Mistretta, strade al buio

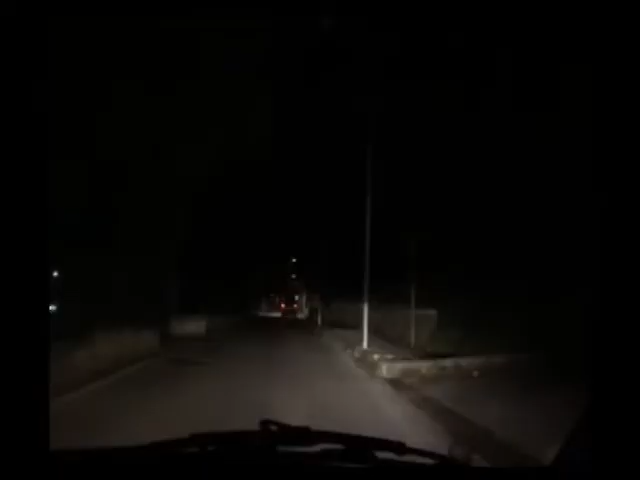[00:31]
Continuando il giro per Mistretta c'è anche la via Antonio Gramici, una strada molto frequentata perché in prossimità vi si trovano gli impianti sportivi, che di recente è stata proprio interessata da lavori di rinnovo della pubblica illuminazione.
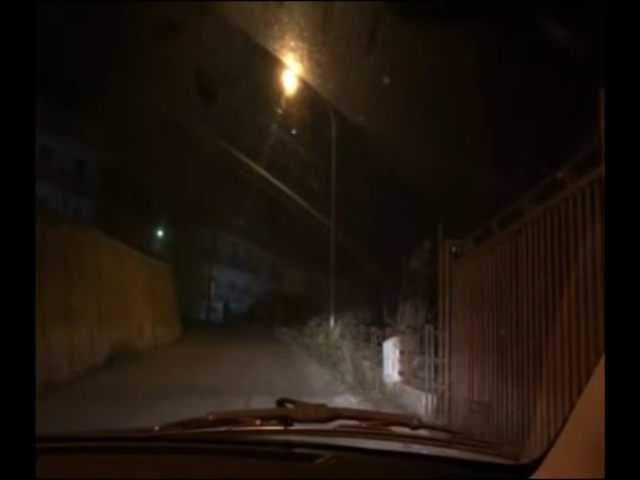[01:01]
In Mia Giacomo Matteotti una lampada si accende e si spegne in continuazione, mentre la strada che porta verso il cimitero comunale si presenta anch'essa con pochi lampioni funzionanti e quindi con scarsa illuminazione.
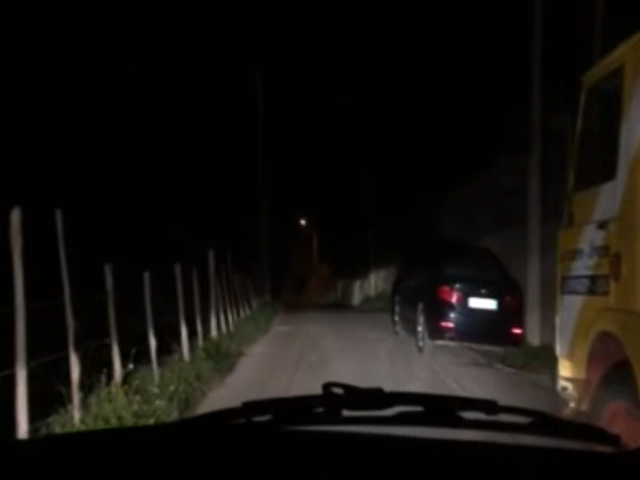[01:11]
Il quadro che emerge mette in evidenza mancanza di sicurezza, paura per l'incolumità fisica e problemi di circolazione stradale.